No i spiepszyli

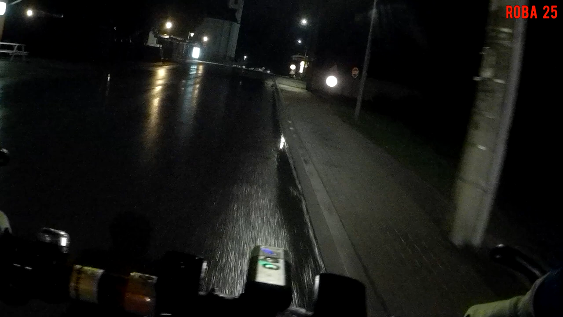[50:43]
No to tu jest ten pomnik wdzięczności Armii Radzieckiej. Ja się tu już nie będę zatrzymywać. W każdym razie tu jest ten pomnik.